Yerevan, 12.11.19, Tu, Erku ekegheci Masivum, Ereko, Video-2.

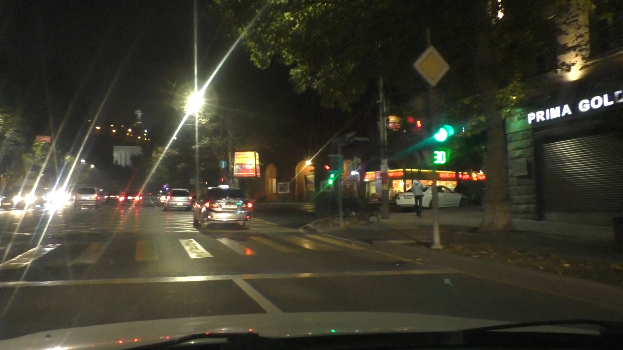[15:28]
Մաշտոցը վերևենք բարձրանում, անցանք Իսահակյան փողոցը,
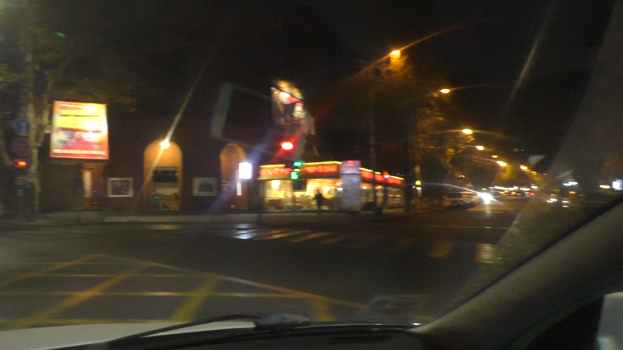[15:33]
Խաչմերուկը Մաշտոցի է, սա կինոնայելին է, կողքը է Տաշերտիցը։ Ու զանգ տվեցին մեզ,